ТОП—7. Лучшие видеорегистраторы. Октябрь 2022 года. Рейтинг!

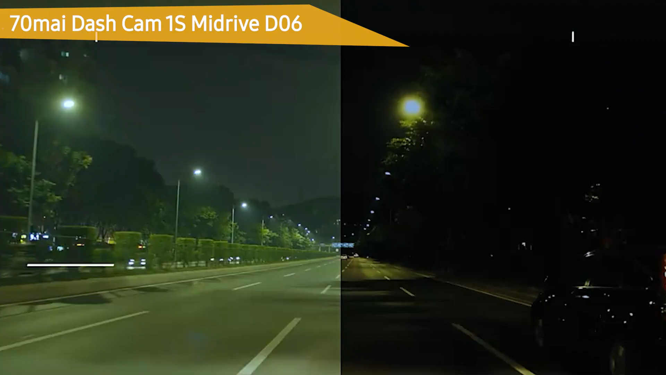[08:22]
Ну а что касается качества видеозаписи, то тут стоит знать, что в Dashcam 1S установлена светочувствительная матрица,